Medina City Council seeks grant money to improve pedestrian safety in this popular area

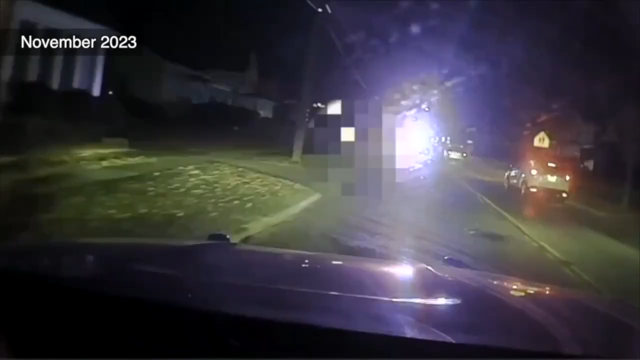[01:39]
One of the most notable incidents was on Smith Road near Jefferson Street in November.